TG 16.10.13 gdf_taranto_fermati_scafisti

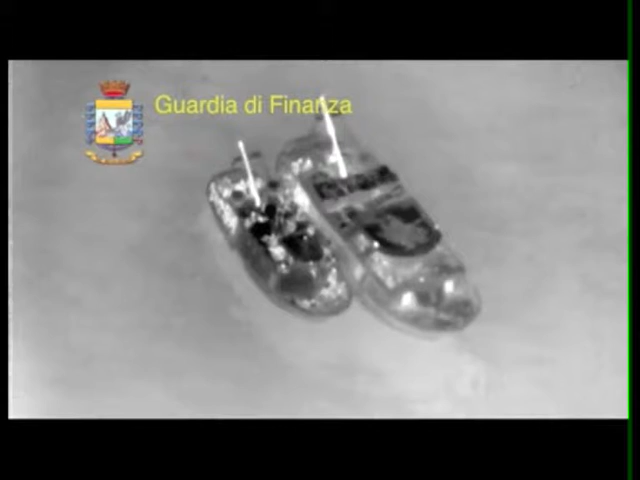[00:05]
L'operazione, denominata Nevermore, mai più, ha consentito di intercettare un peschereccio di circa 30 metri,
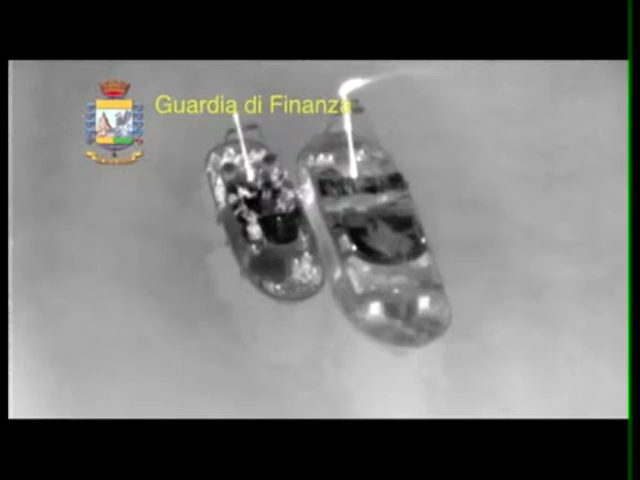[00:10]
utilizzato come nave madre con un'imbarcazione a rimorchio,
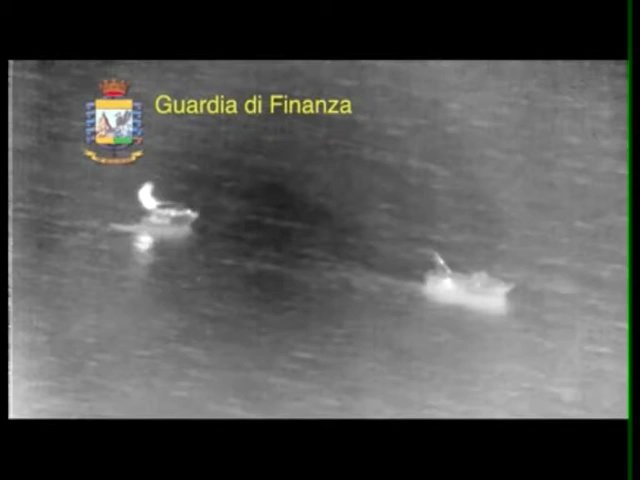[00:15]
dove erano stipati 226 migranti, destinati a sbarcare sulle coste calabresi.
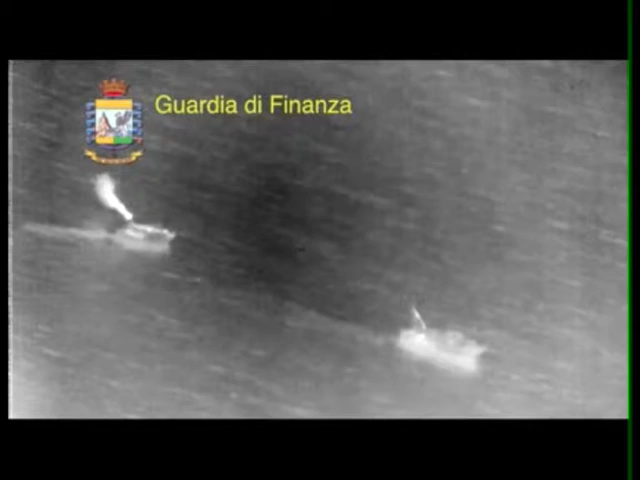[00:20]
A seguito di attività investigative condotte dal Comando Provinciale della Guardia di Finanza di Reggio Calabria e dal reparto operativo aeronavale di Vibo Valencia, sono state predisposte mirate operazioni di pattugliamento nelle acque internazionali del Mediterraneo,